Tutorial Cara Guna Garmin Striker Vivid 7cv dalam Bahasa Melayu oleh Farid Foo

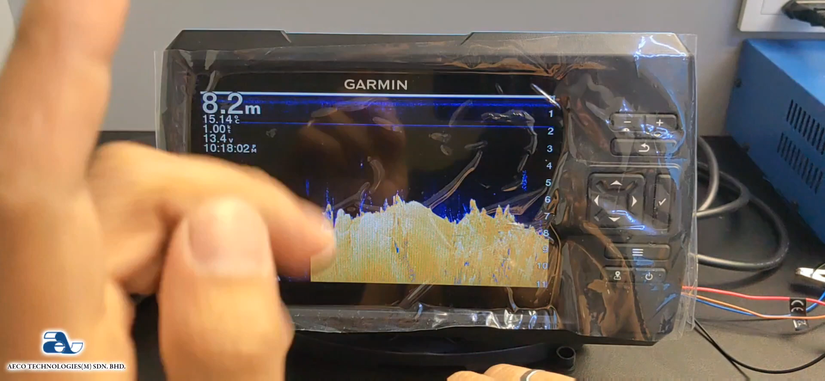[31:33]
On screen: depth 8.2 m
So macam mana? Jom kita tengok. Alright. So macam aku cakap tadi, Clear View tak boleh pakai stand alone. Korang kena pakai function tradisional plus Clear View ni. Alright.
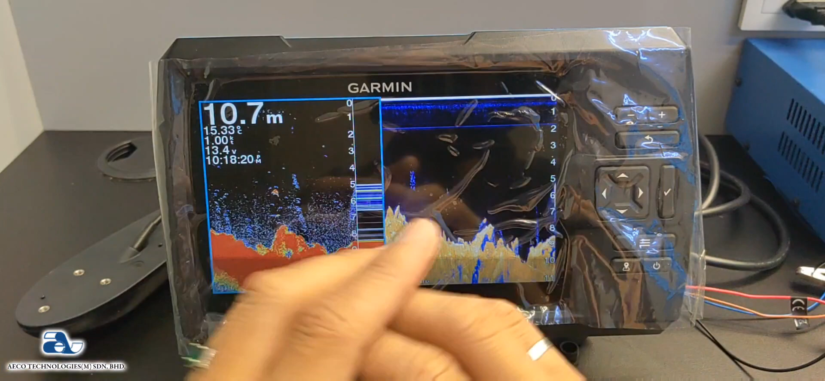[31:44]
On screen: depth 10.7 m
So macam ni kita nak membezakan ikan yang berada di dasar. Okay. Menggunakan Clear View ni. Korang kena pakai dalam unit kombinasi
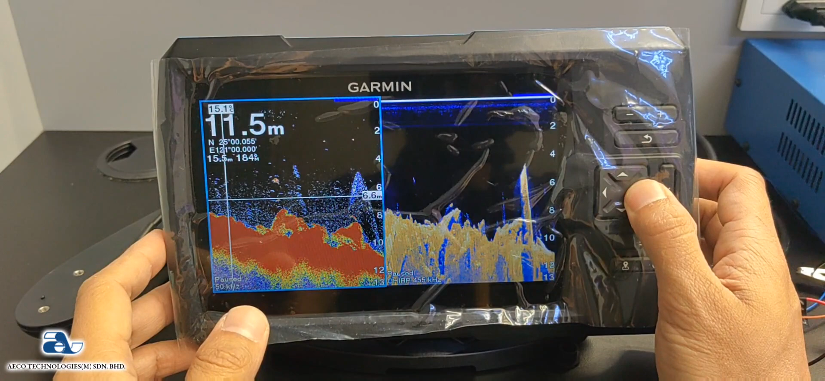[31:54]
di antara tradisional dengan Clear View. Okay.
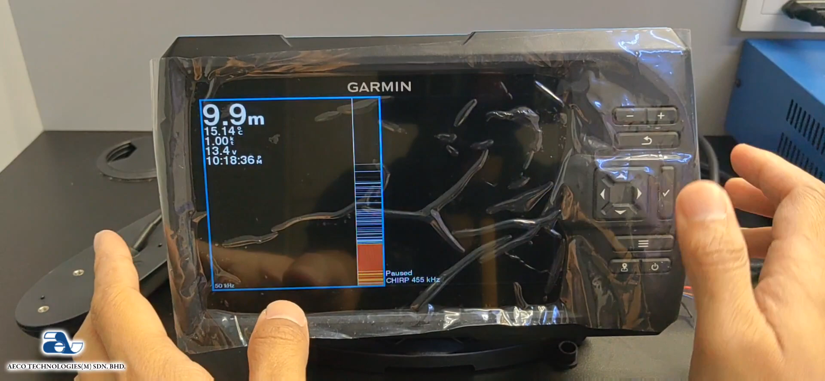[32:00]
On screen: depth 9.9 m
So kita dah buka. Sekarang kita punya
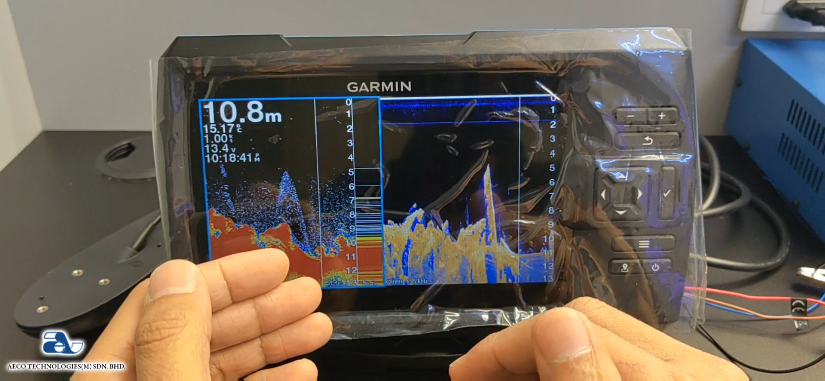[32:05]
On screen: depth 10.8 m
traditional scan yang sebelah dia ada Clear View scan lah.
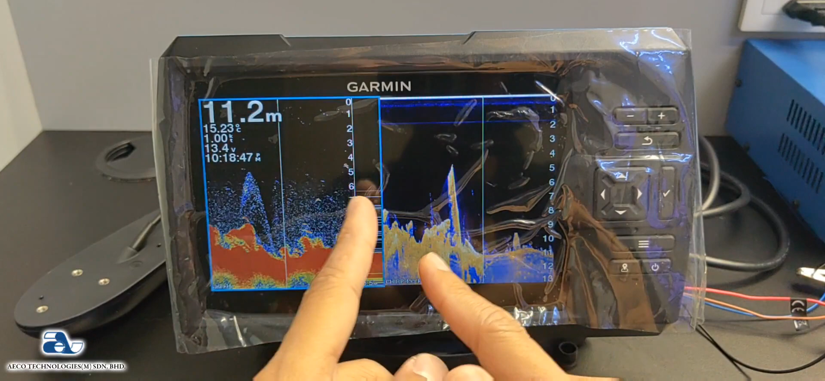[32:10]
On screen: depth 11.2 m
So kita biarkan dia jalan. Alright. Kita tengok. Okay.
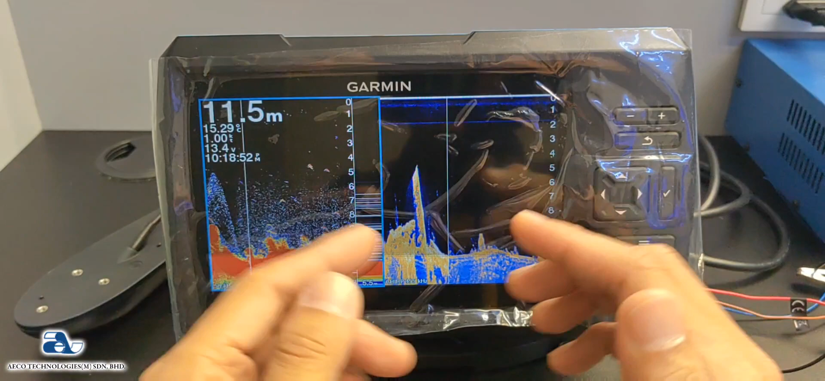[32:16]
On screen: depth 11.5 m
Sekarang kita dah dapat dua view. Okay. Sebelum aku ajar, aku beritahu kau dulu perbezaan.
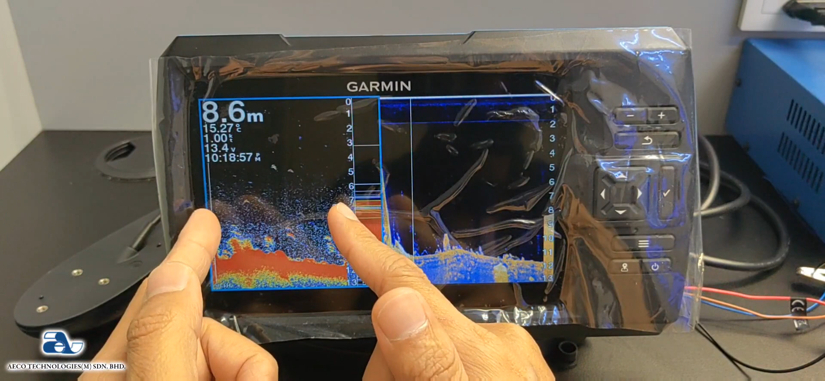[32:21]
On screen: depth 8.6 m
Okay. Dekat traditional scan,
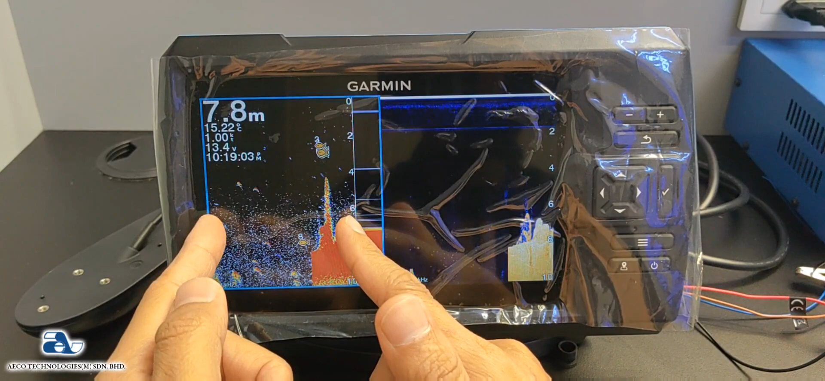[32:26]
On screen: depth 7.8 m
dia akan baca ikan dan juga segala apa yang ada dekat dalam dasar air.
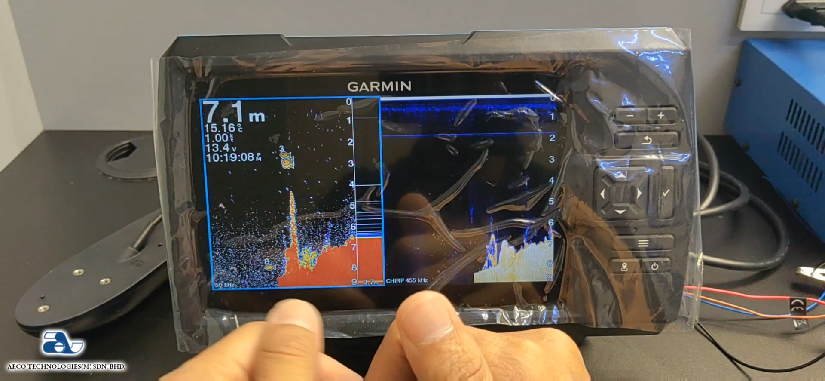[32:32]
On screen: depth 7.1 m
Tapi dekat Clear View, dia tidak akan menunjukkan sebarang bacaan ikan.
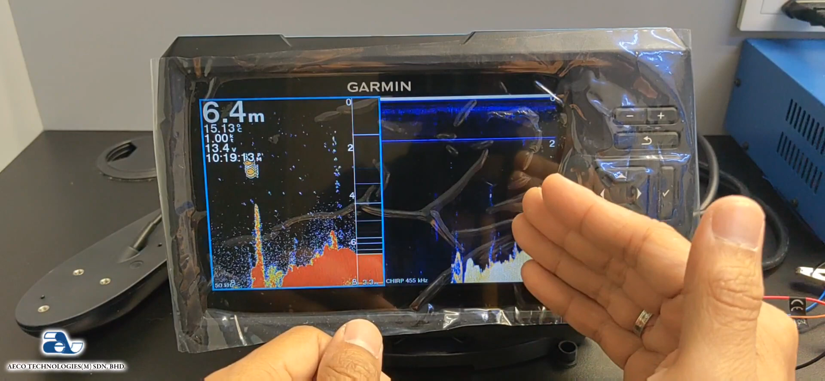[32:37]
On screen: depth 6.4 m
Dia hanya menunjukkan bacaan keadaan sebenar dasar. Alright.
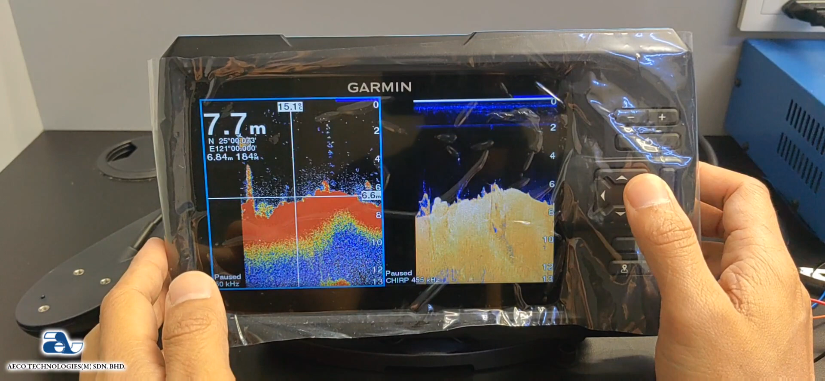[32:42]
On screen: depth 7.7 m
So kita ambil contoh yang macam ni lah. Okay. Sangat cantik lah. Contoh dia. Okay. Kita nampak satu pokok dekat sini. Kita nampak satu pokok dekat sini. Okay. Sekarang kita nampak satu pokok dekat sini. Ataupun batu lah. Dan batu ni panjang dekat traditional. So bila kita scan dekat Clear View. Bila kita scan dekat Clear View. Kita tidak nampak. Kita tengok batu yang sebenar adalah pendek. So memakna batu tu paras ni je. Okay. So dekat atas ni dia ada macam cabang. Okay. Satu cabang kat atas tu.
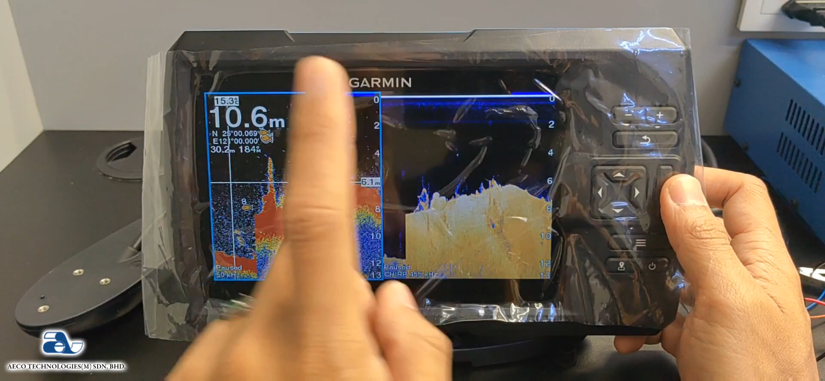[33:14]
On screen: depth 10.6 m
Tapi dekat Clear View tak nampak cabang tu. Seperti mana yang aku dah sebut tadi. Dekat traditional dia akan scan segala apa yang ada dekat dasar.
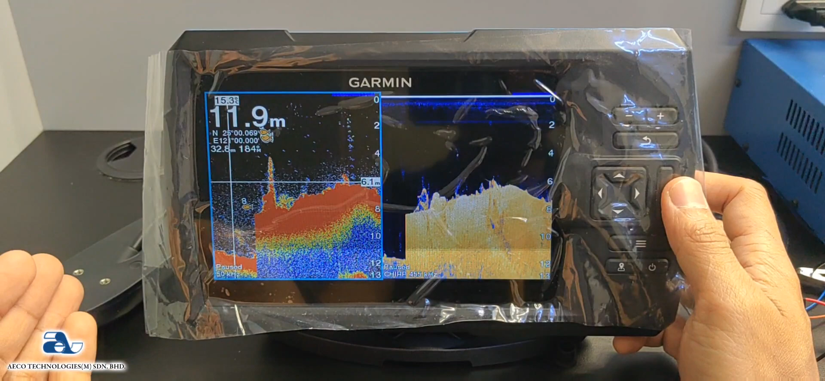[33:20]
On screen: depth 11.9 m
Ikan, batu, karang, unjam, kukun dan sebagainya. Kampang-kampang. Okay. Tapi dekat Clear View dia hanya tunjuk bentuk permukaan yang sebenar.
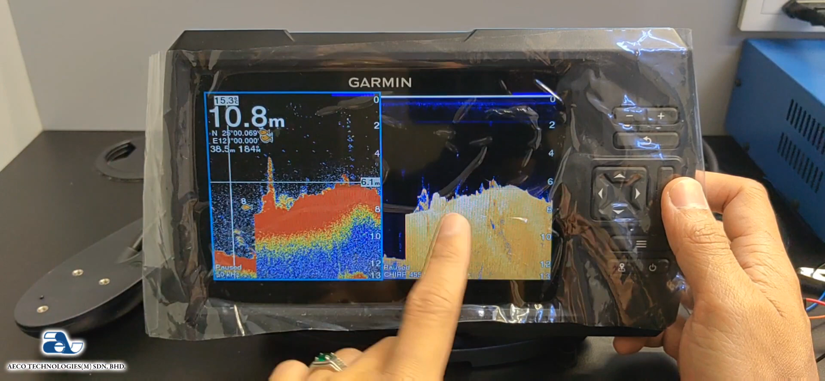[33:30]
On screen: depth 10.8 m
So kita nampak bentuk sebenar batu tu adalah pendek. So yang bercabang ni dekat traditional ni kita tak nampak kat Clear View. Okay. Jadi apa yang tak nampak dekat Clear View ni adalah menunjukkan dekat traditional ni ada ikan yang dah duduk berlonggok dekat atas batu ni. Nampak? Memanjang. So ada ikan yang duduk berlonggok dekat atas batu ni.
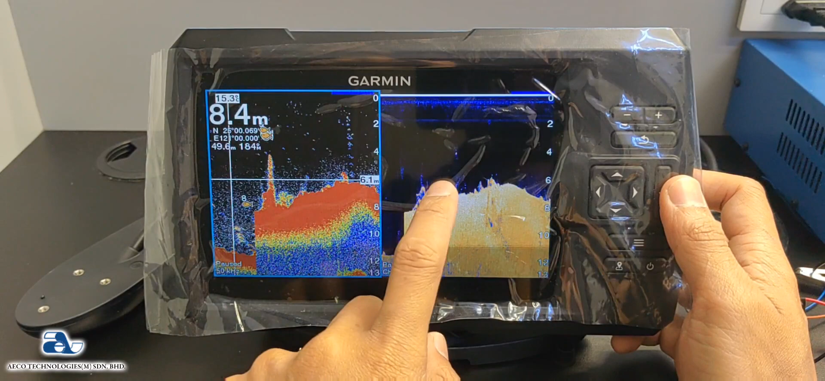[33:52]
On screen: depth 8.4 m
So sebab Clear View dia akan tapis gambar ikan. Okay. So semua ikan tak nampak dekat Clear View.
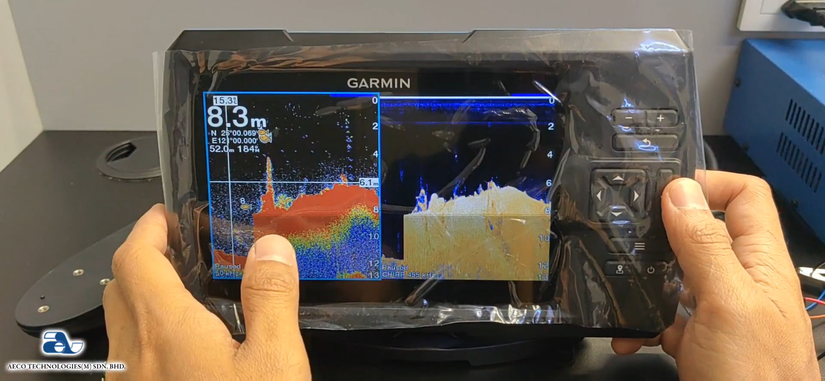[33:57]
On screen: depth 8.3 m
Dia kalau nampak pun dia jadi macam menampak buih-buih ni tu.
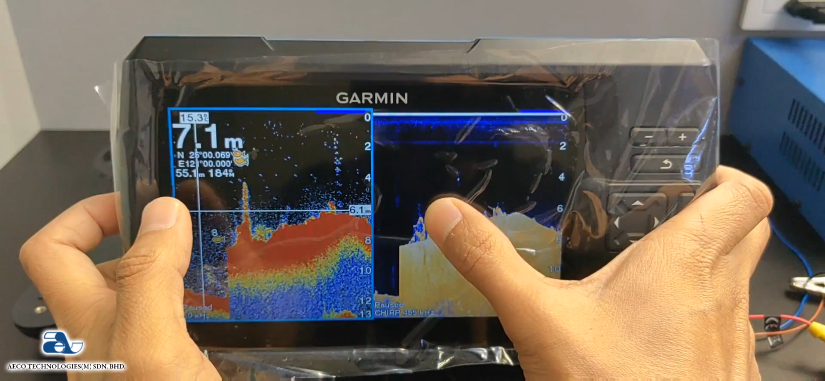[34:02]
Ikan dekat Clear View dia hanyalah seperti bintik-bintik garam. So dia tak nampak lah. So jadi kau dapat membezakan antara ikan dan juga dasar.
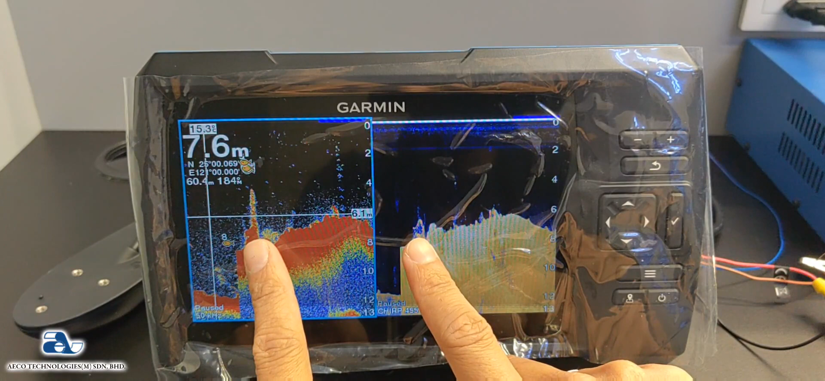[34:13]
On screen: depth 7.6 m
Okay. Ikan yang main kat dasar dengan batu lah. Alright.
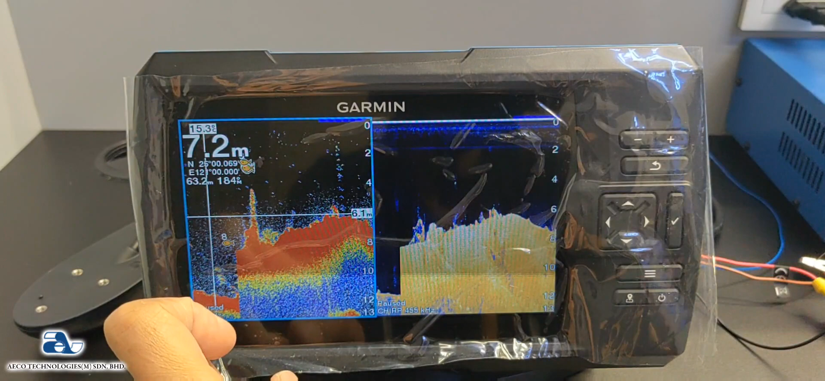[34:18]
On screen: depth 7.2 m
So seterus ni kita ada mode Pleasure. Mode Pleasure ni.